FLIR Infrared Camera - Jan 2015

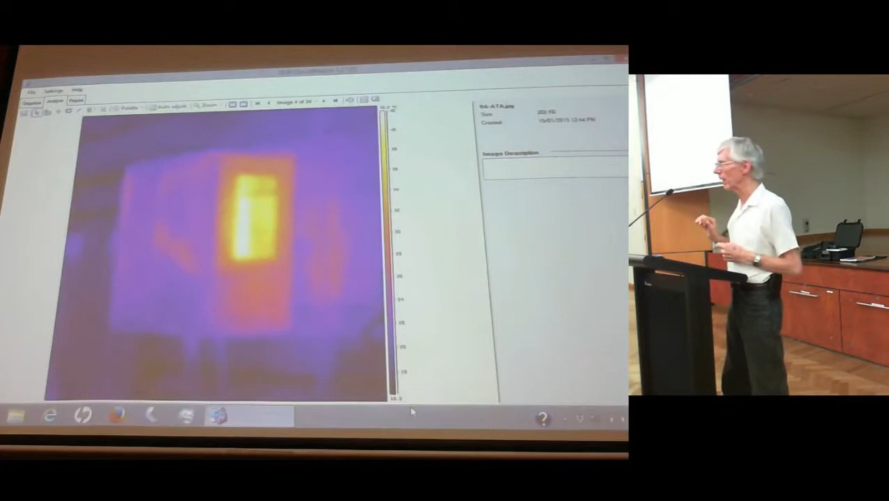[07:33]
The black area is away from the inverter. The white area is actually the exhaust area for the inverter there. But there's a fan below hot area. So you'll see the heat coming out of the inverter at that point. If you don't like that colour, you can then select another colour. A little bit more colourful. Surprise, surprise. They're called rainbow colours.
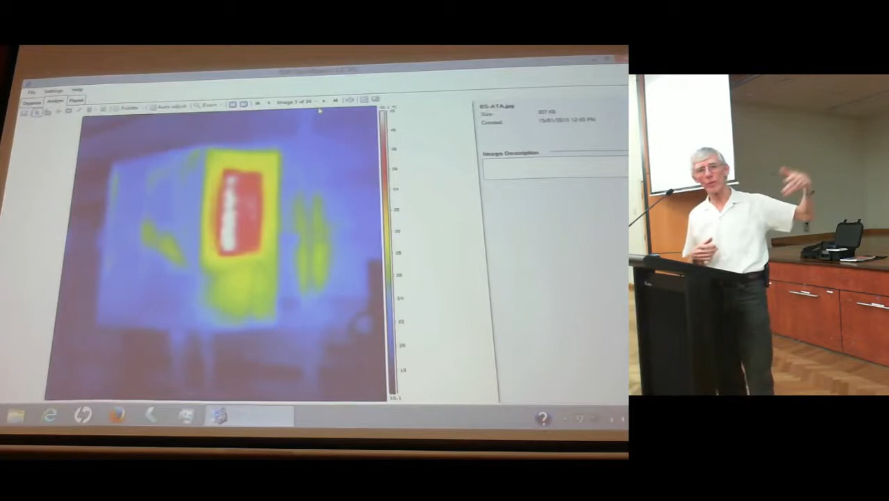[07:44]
And that lets you look at the same sort of effect, but with a different colour spectrum. So essentially, what goes on inside the little thermal camera is that it sees its wavelength at a very, very long infrared. It's impossible for our eyes to see. It does a bit of magic and it converts it to a visible picture. Then it says, well, how would you like to picture? Blackscope, black, ironstone or rainbow colours. And so it then electronically converts that very long wavelength into a visible light that we can see in our screen.
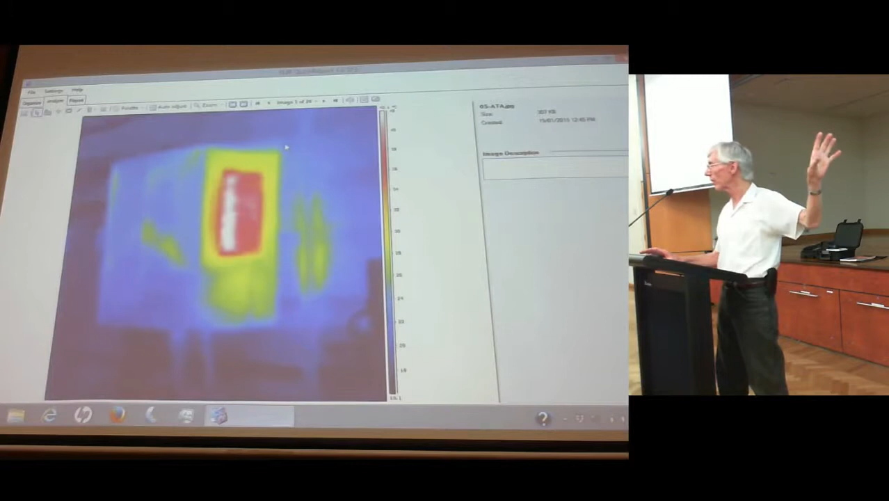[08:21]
So, but that's, you know, that and it's also, that also shows that one example of what you can use is you can actually use these cameras to take photographs of equipment, electrical and mechanical equipment to see where the hotspots are and see if there's anything unusual going on.
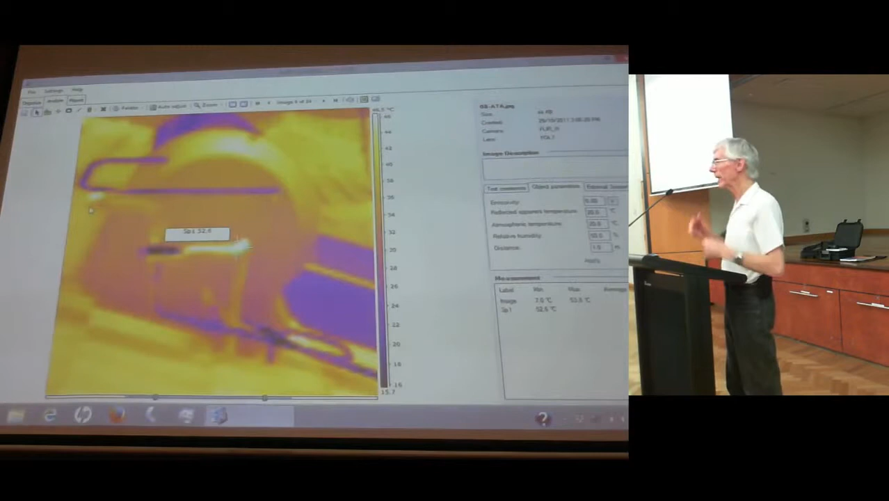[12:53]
But we just, again, I'm just testing to have a look and see if I can photograph how a mix of valves worked and show the temperature difference on a solar hot water system.
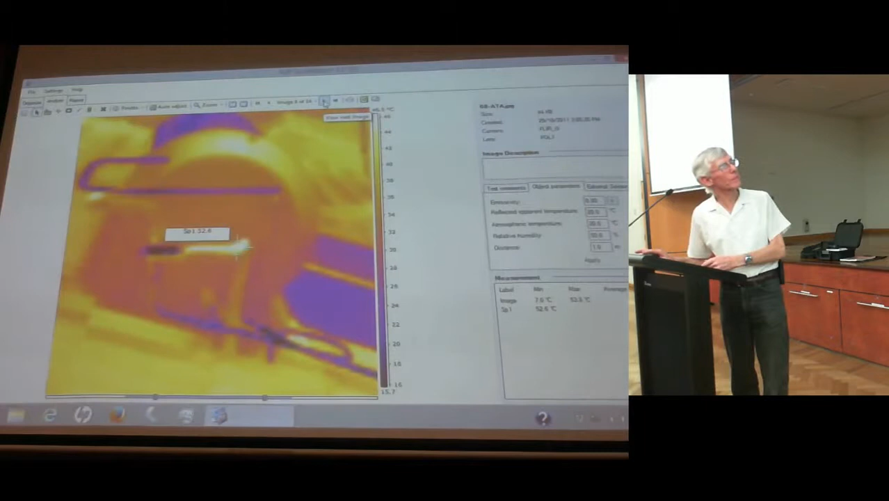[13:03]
You want to know what that is? Radiator or something? It's what? Some sort of heating device? Radiator? No, it's not an intentional heating device. Oh, no. It's a battery charger. A battery charger. Charging a set of AA batteries. Oh, yeah. We can see the two batteries are very hot and two aren't they? What's that hot? A couple of parts. So what they just actually showing up with that little battery charger, it's a four pack AA battery charger. What it's showing is that the two white batteries are fully charged and they are sitting at just under 70 degrees Celsius.
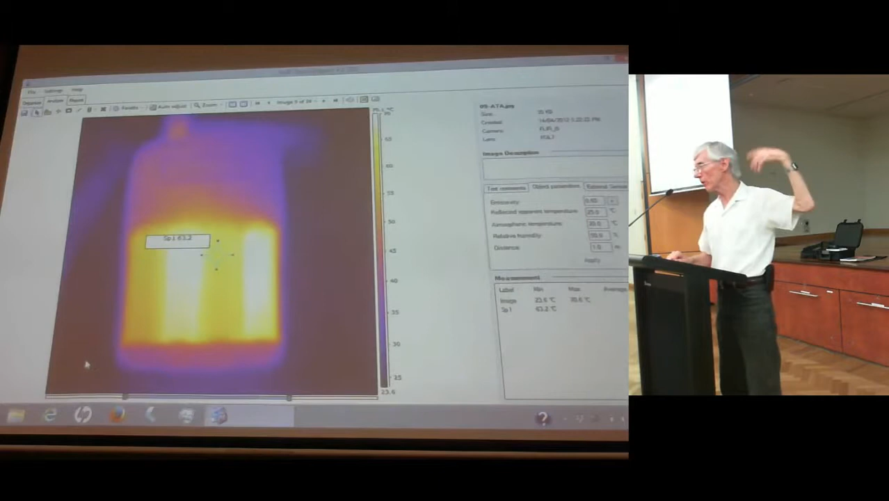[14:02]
You rip them out, take them out of the way and just show the two ones that are only partly charged. And that's why you get nice uniform charging. Now this can be done with quite large battery banks. I mean this is on AA batteries, but you've got to even do the same thing with quite large battery banks. And go and photograph the large battery bank and work out whether you've got any problem areas in those battery banks.
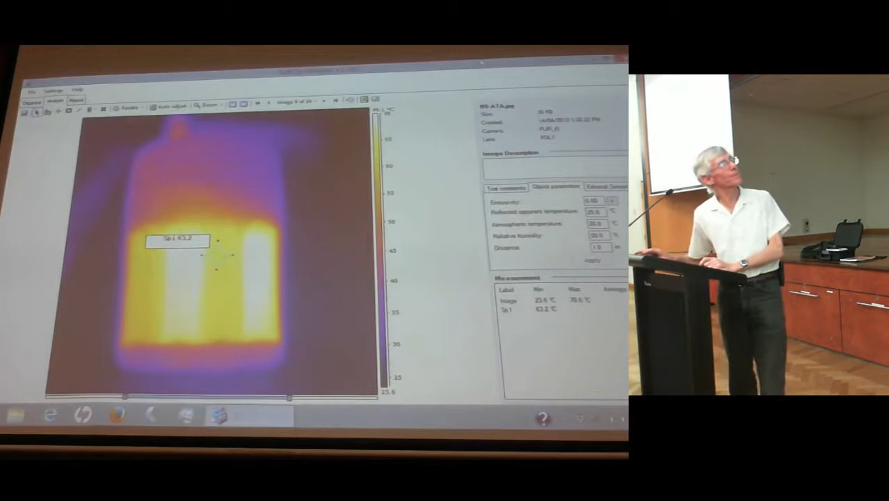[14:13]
I'll just grab that one. Unfortunately this is a rather blurred sort of a picture, but you might get an idea of the texture. Like this one, I'll grab the image out of the camera, put it in my computer there, add an extra texture and put it back in again. So it's a mixture of merged pictures and extra sheets. It's a power point, standard power point, double power point. You've got one plug-in sitting in here, and there's empty socket down here with a three thin hole, you can see.
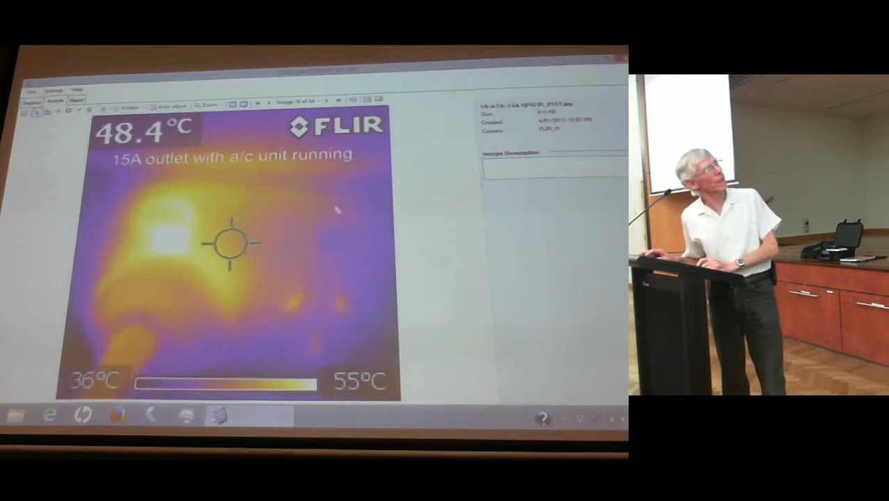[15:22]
On screen: spot 48.4°C, scale top 55°C, scale bottom 36°C
that point will go for 70 or 80 or 90 degrees or even hotter, and next thing you know you'll get a fire in the power point. It'll be quite dangerous. And I can't believe that because I took it out of the computer and put it back in again after playing around with it.
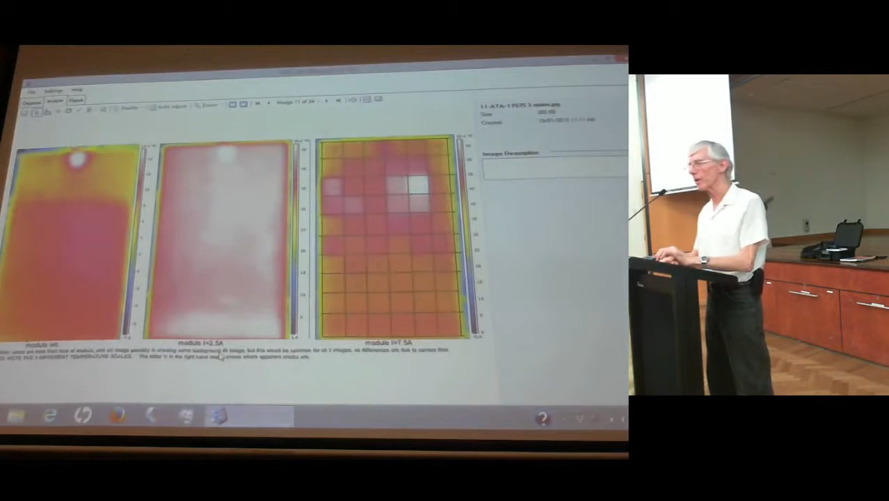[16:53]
I then put a load onto the solar panel and two and a half amps of electric current were flown to the solar panel. And the different temperature started to rising. And then I put it up to its maximum, seven and a half amps through. This thing was our facing nice, bright, clear sunlight.